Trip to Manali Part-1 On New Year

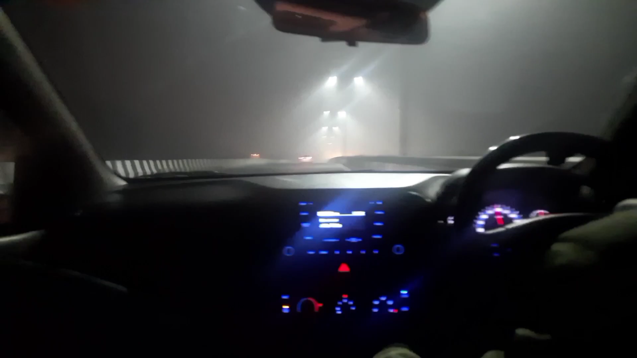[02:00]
पागल वागल है तू इतने तेज जानी नहीं है अरे भाई अब तो खाली रोड है क्या दिक्कत है कमल कह रहा है 140 नहीं जानी लेकिन 135 तो ले जाऊंगा धुन देखो भाई क्या धुन दो रखी
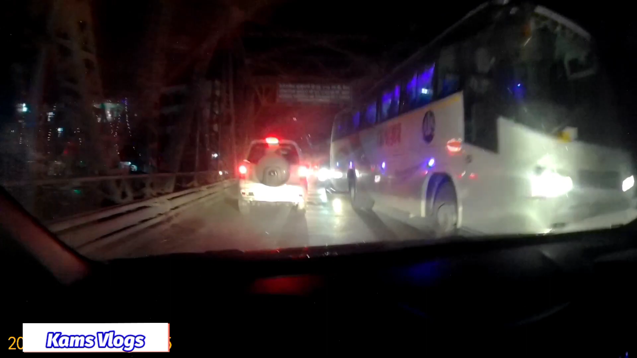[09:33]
डैम को ऊपर क्रॉसिंग बना रखी है, हिस्टोरिकल गुरुद्वारा।
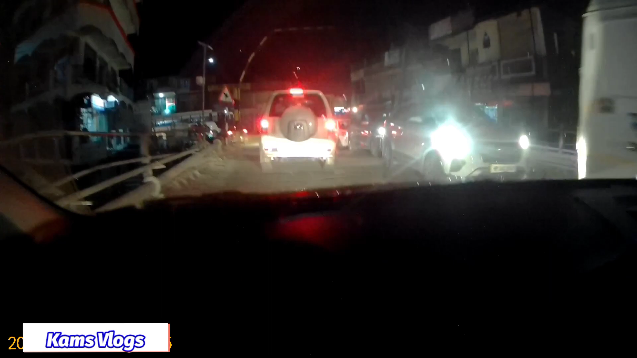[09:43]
यहाँ से कितना रह गया वो मनाली कुल्लू, पता नहीं होगा 15-12 किलोमीटर है अभी भी, इतना नहीं होगा यार, हो गया। चल रही है इसमें देखियो।
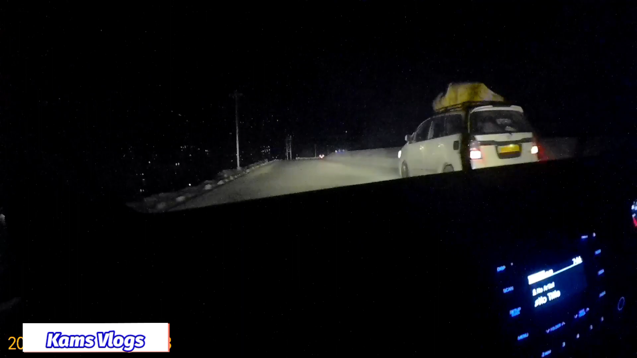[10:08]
अरे पागल है क्या रोड तो बजट बना रखा है यार देखिए पागल।
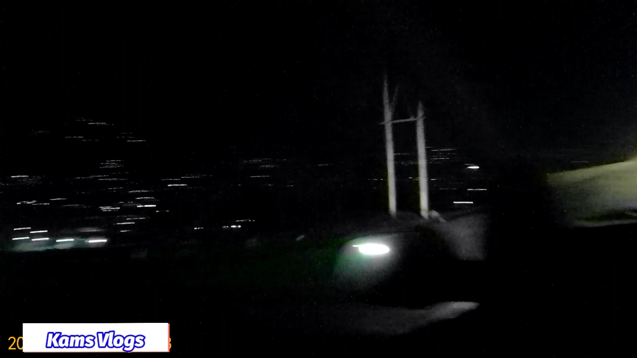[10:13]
अरे नहीं भाई कमल चुप चुप है भाई भाई पहाड़ है हाँ पता चला सो गए नीचे भाई कमल भाई तो अपने ना कंट्रोल
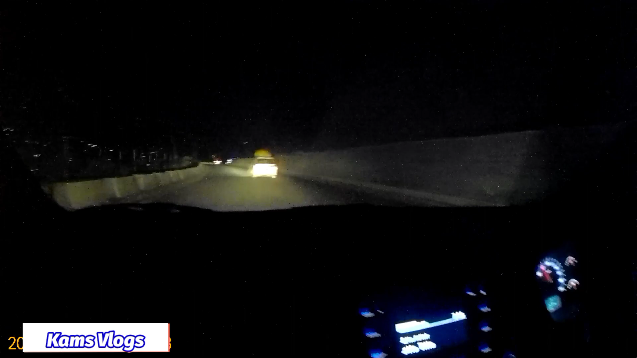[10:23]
नहीं भाई पहाड़ों के अंदर इतना जा रहे हैं बहुत है भाई। अबे 80 चल ले। अरे पागल 90 जा रही है चूतिया 80 ले ले 70 पे बना रहा है। अरे गधा ही रहेगा